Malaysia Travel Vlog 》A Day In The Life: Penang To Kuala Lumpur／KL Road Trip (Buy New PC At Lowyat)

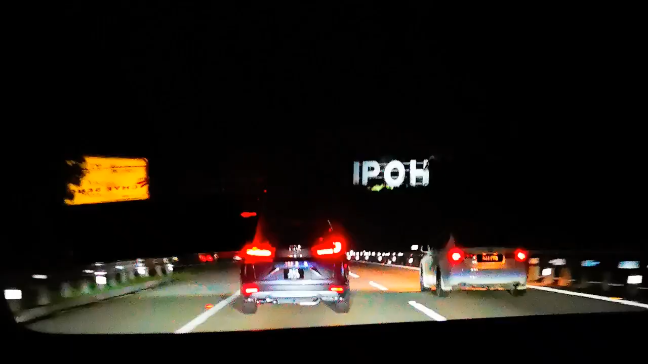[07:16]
back over the mountains and terrains again from where we came, which of course went all into the midst of the night.